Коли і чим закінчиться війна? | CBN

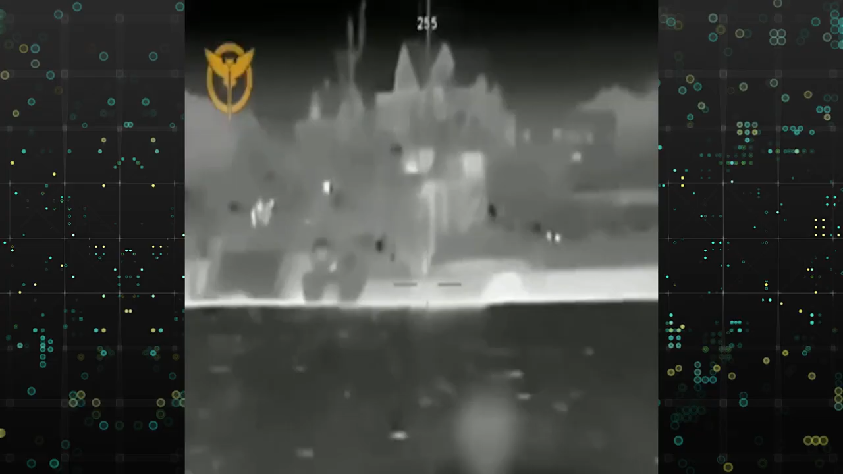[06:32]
Нещодавно українські сили пошкодили російський десантний корабель і вразили російський паливозаправник за допомогою морських безпілотників.